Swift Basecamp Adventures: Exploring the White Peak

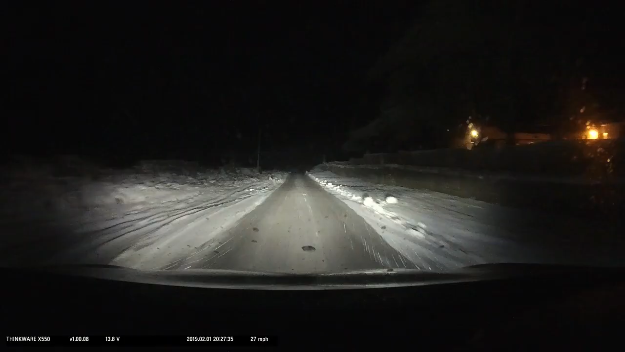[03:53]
A few weeks later I came back in the snow with my brother Dan. We stayed at Upper Hurst Farm campsite where Yvonne the site manager showed us to our pitch that night.